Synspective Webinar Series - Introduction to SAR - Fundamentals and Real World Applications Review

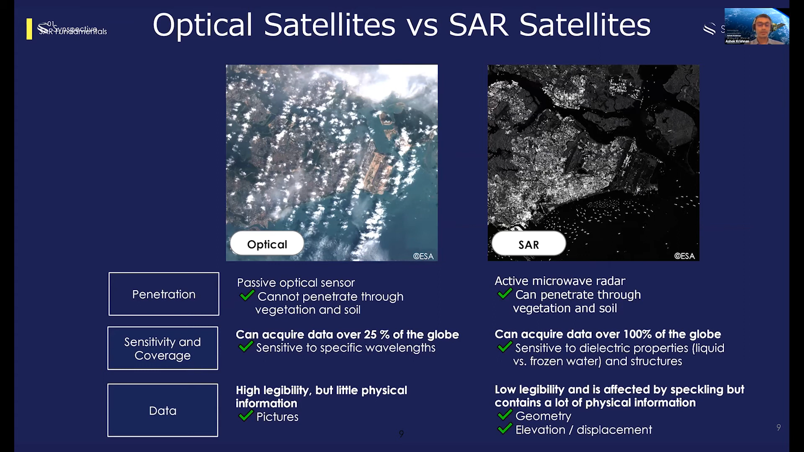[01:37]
whereas optical satellites can basically see only the top of the medium.